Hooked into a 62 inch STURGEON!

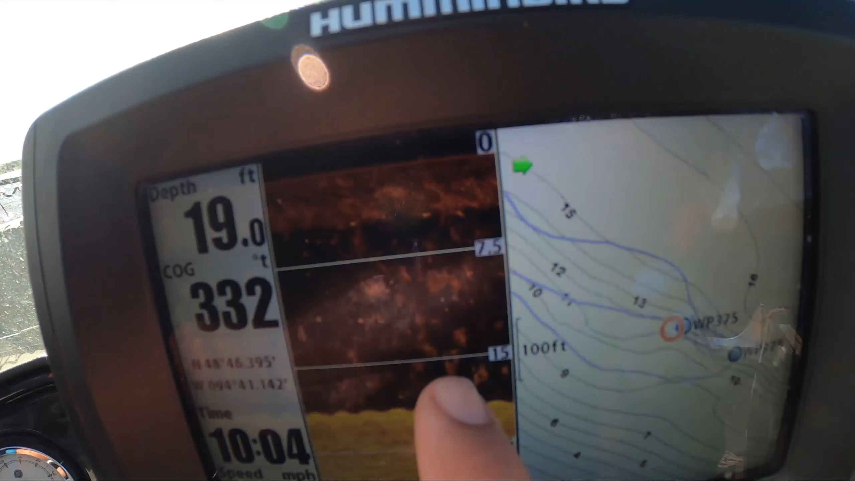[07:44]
On screen: depth 19.0 ft
Yeah, this is where we dropped anchor, this is where we float to, and we're casting our bait back here. That's the secret. It's not a very big secret.